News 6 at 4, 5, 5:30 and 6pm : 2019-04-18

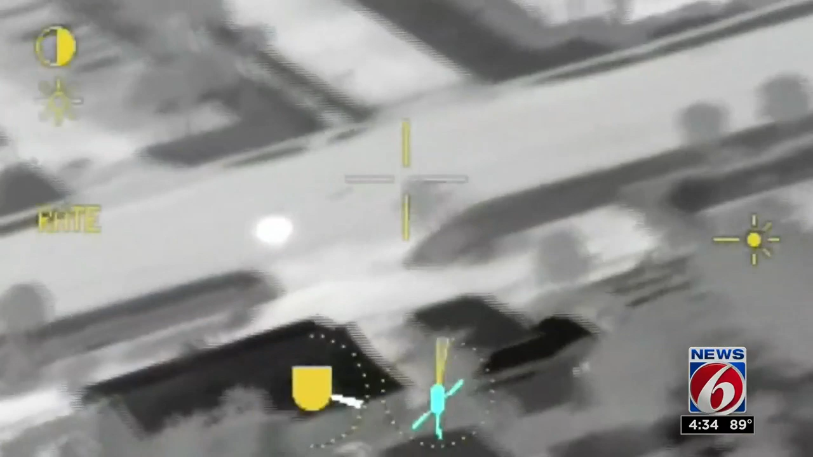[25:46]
And he's probably doing at least 80 to 100.
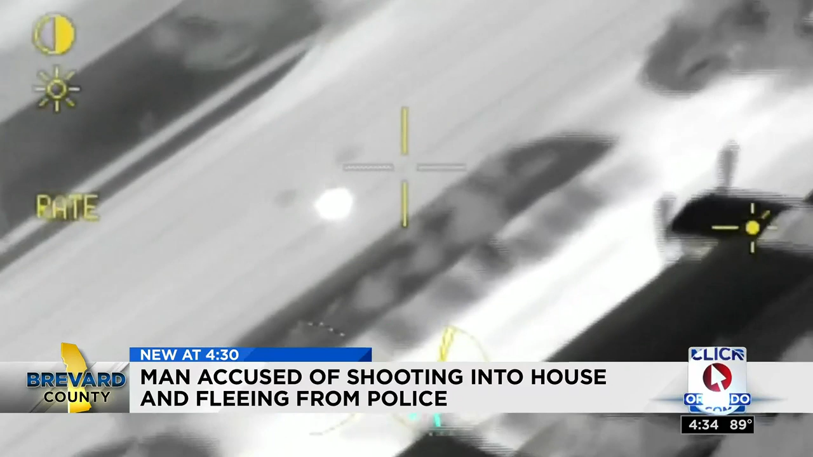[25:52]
Melbourne police say it all started around 11:30 last night on Buick Avenue. They say after Philip Spurlock fired shots into a house, he sped off, a Brevard County chopper not far behind. They say he ditched his bike on Lillian Drive, then started running into people's yards before trying to hide behind an air conditioning unit. A canine spotted him. That's when investigators say Spurlock grabbed the dog around his neck and started fighting it.